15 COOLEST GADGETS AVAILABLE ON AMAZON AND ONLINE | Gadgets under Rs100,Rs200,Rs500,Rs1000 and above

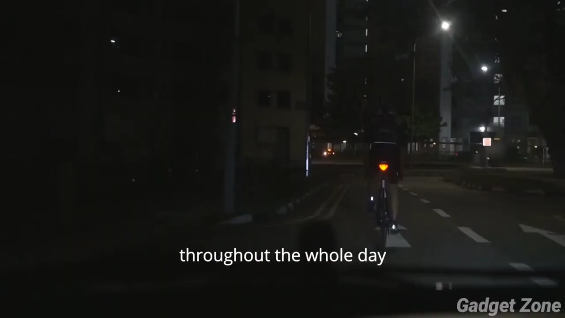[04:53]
लगानी पड़ती तो गाइज इस सुपर ब्राइट ब्लिंकिंग रिफ्लेक्टर से